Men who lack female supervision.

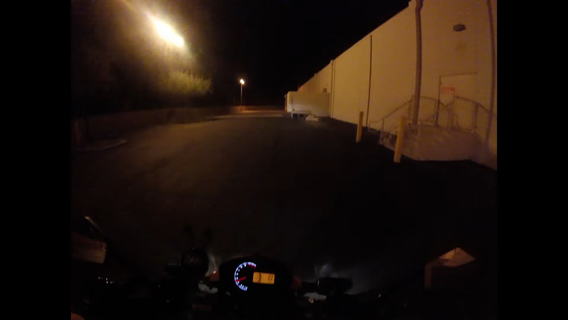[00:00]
Yeah, I gotta get some momentum. I still don't do it on concrete. There's a shopping cart up here.